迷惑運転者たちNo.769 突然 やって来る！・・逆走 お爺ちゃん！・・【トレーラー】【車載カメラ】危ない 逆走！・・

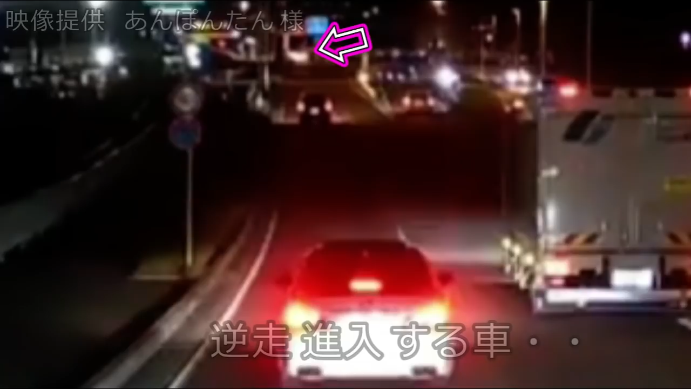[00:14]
おい、なんだこっちだ。うわあ、おじいちゃん。わあ、気づかなかったよ、目の前までよ。